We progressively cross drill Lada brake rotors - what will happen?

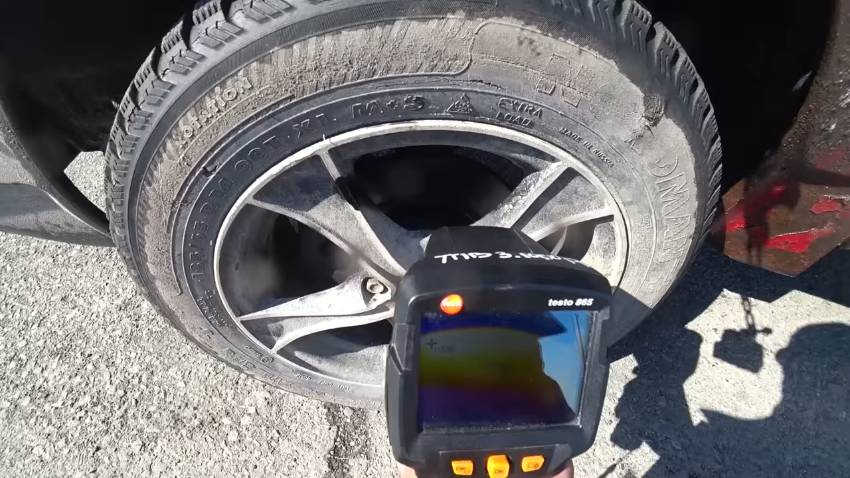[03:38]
How much is that? 95 degrees. 95? Terrific.
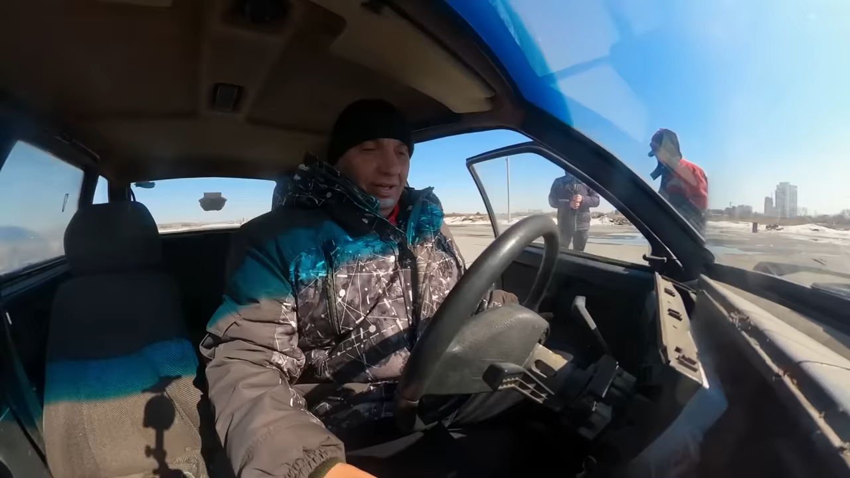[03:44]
Okay. Wow, that's pretty hot actually.
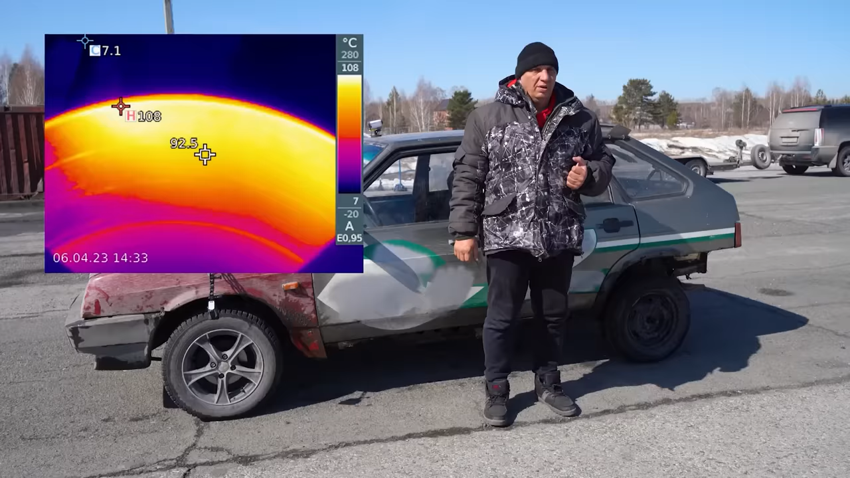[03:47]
On screen: spot 92.5°C, max 108°C
They're pretty quick to heat up. Considering the fact that near the end I...
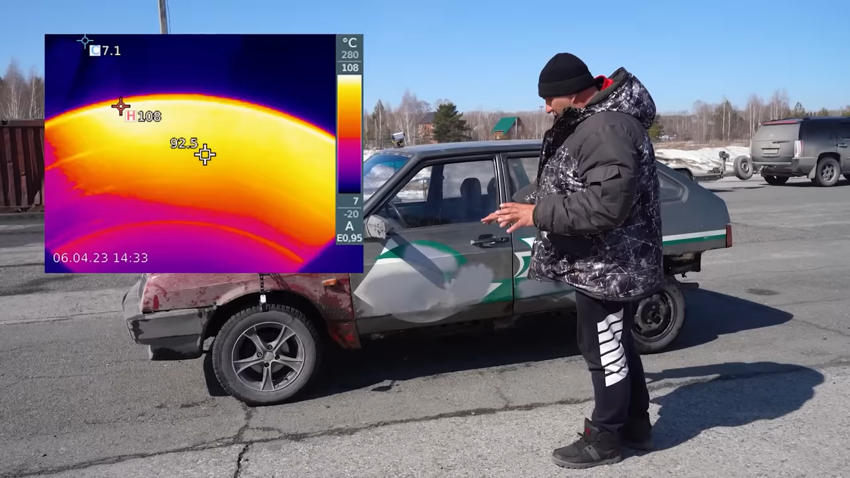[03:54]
caught a patch with a bit of debris and the wheels got locked up. Unlike the final meter. But at the end of the day, the temperature was 95 degrees.
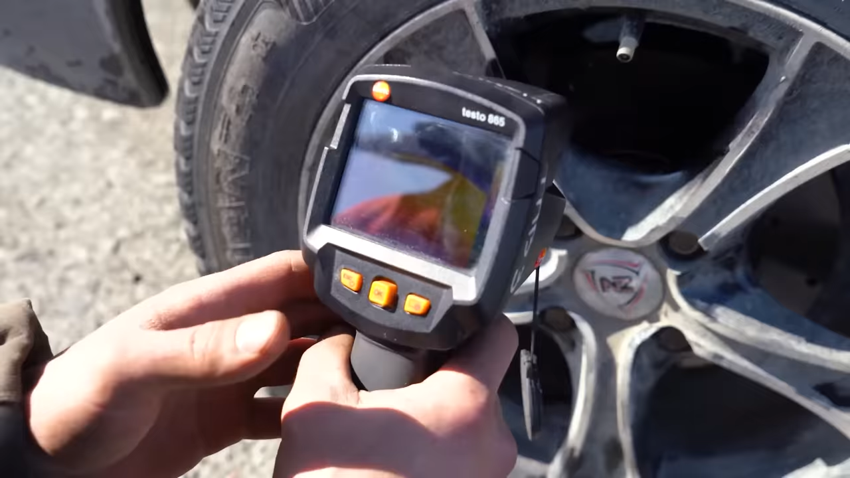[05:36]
So that's an increase. The rotor is getting hotter.
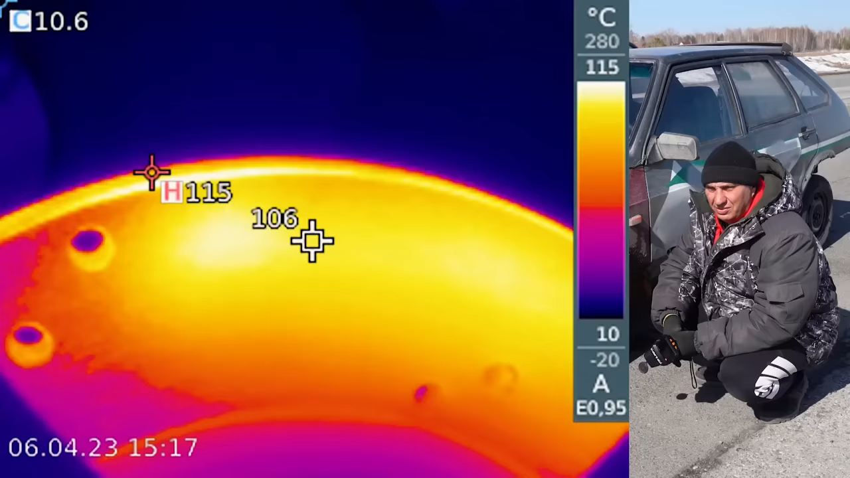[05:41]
But the braking distance has decreased. And not even slightly. That has to be at least 2.5 meters.
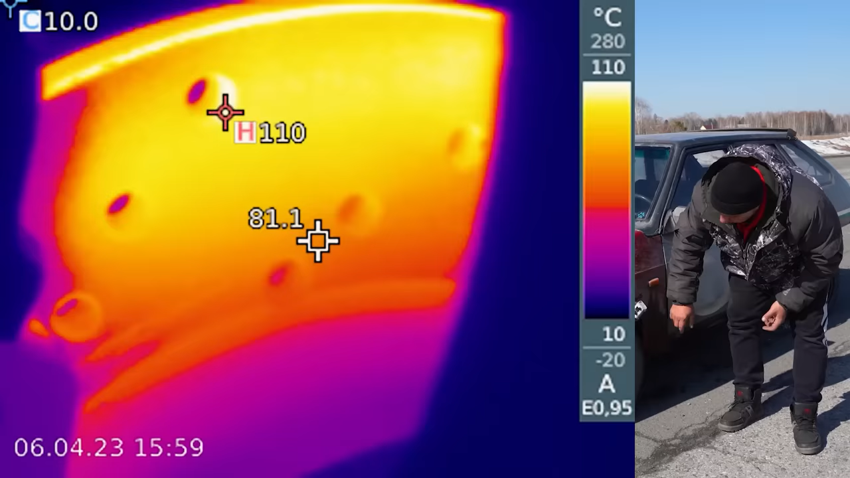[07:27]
So it's about 82 degrees closer to the middle but it's 117 at the edge.
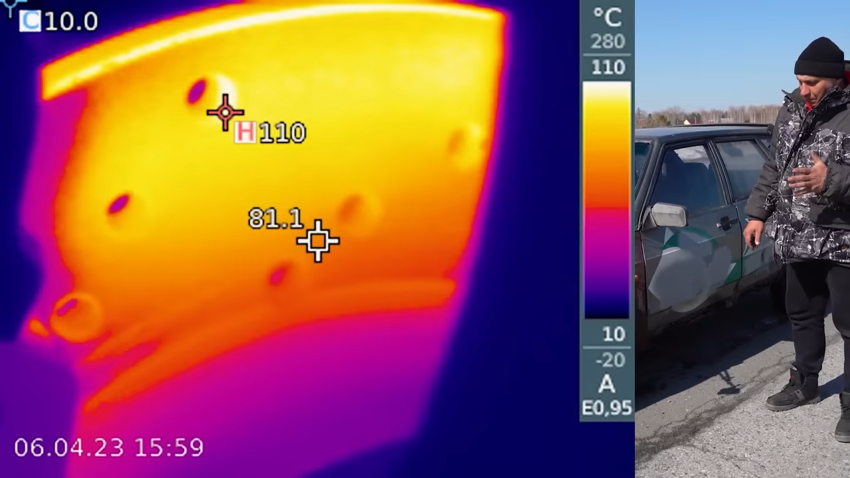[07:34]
And the stopping distance was reduced even further. It just keeps getting better and better.
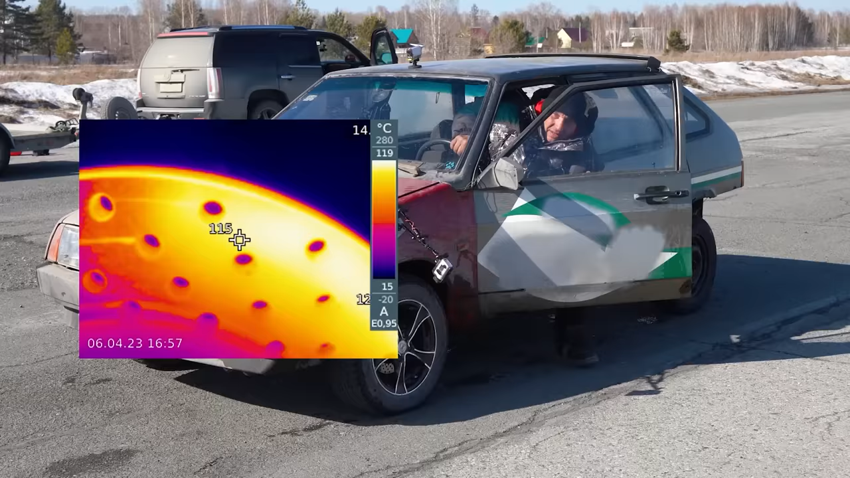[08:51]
On screen: spot 115°C
What's interesting is that once I stopped we saw a temperature reading of 115 degrees but then it started rapidly plummeting.
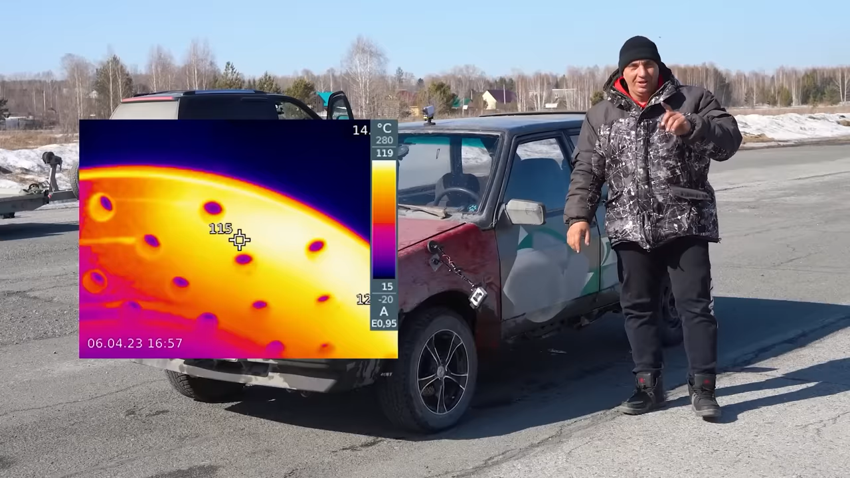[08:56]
Let's take another reading and it only took 10 to 15 seconds for it to drop to 94 degrees.
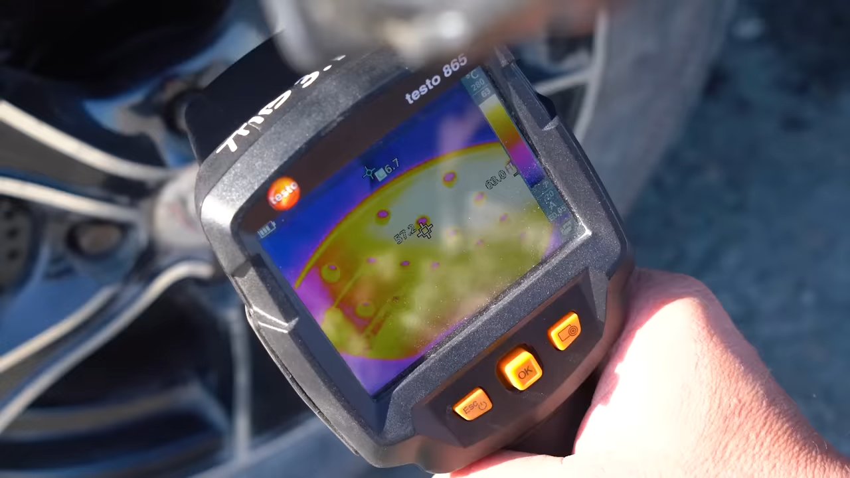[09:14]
Looking at the hottest area and look at how fast it's dropping.
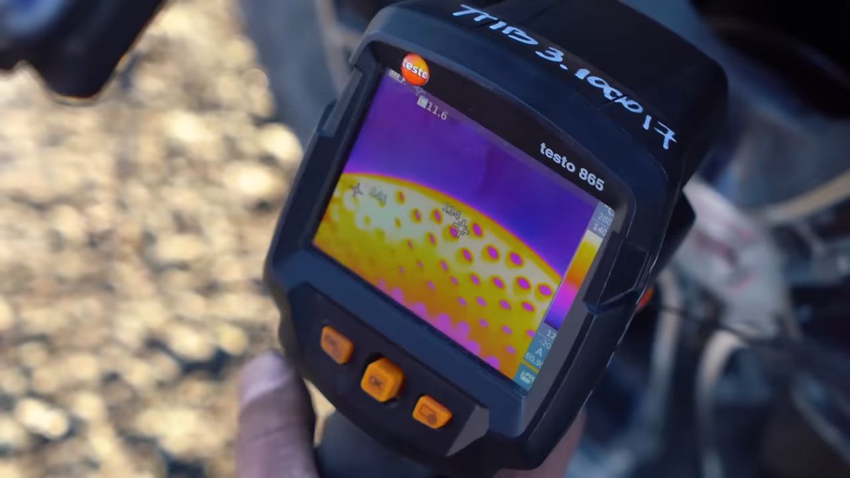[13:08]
What's the temperature? I am very curious. And here's what's up. 140 at the edge. 115 in the middle.
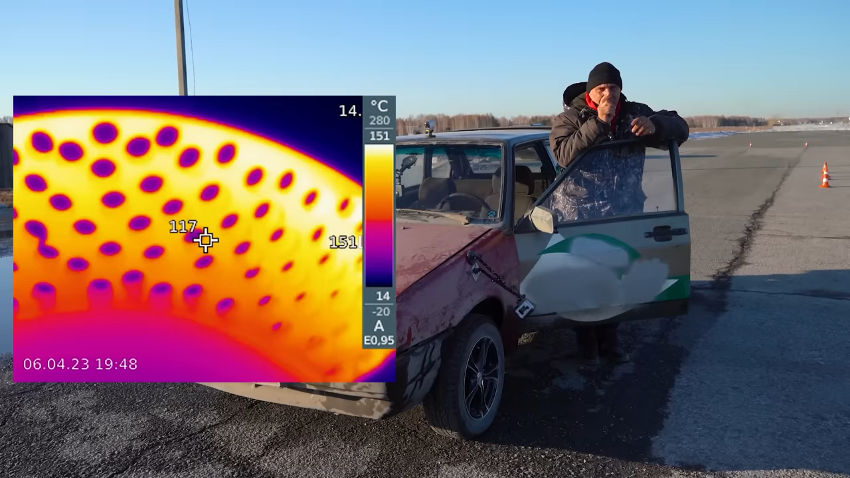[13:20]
That part is riddled with holes. But there is a small surface area that can slip which the pads heat up to an enormous temperature.